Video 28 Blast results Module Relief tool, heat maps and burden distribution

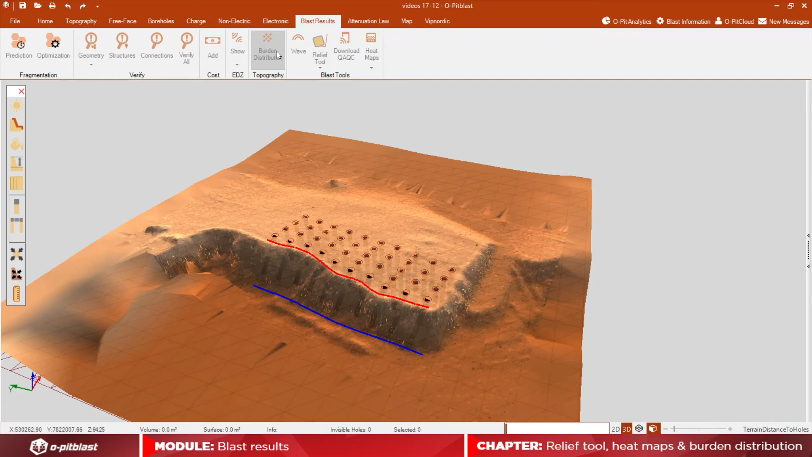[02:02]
therefore may lead to the occurrence of fly rock. If you have an area of your terrain that is green, it means that the burden value for that region is appropriate and that your blast will occur as planned. If you have an area of your terrain that is blue,
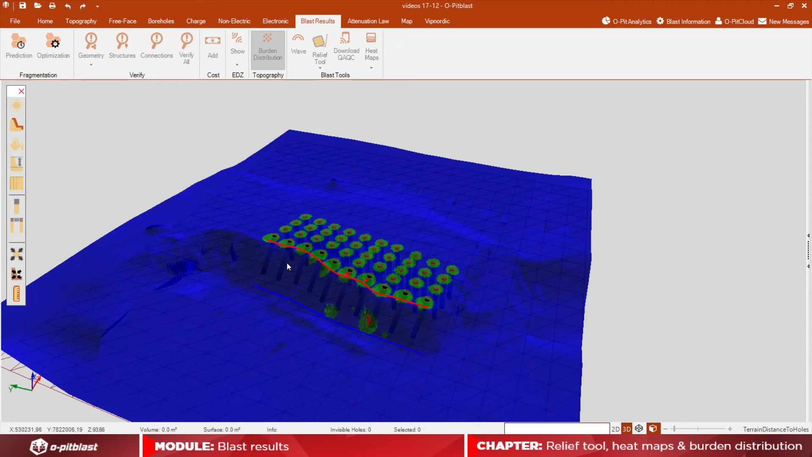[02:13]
it means that the burden value for that region is above the critical burden value and therefore may lead to the occurrence of boulders.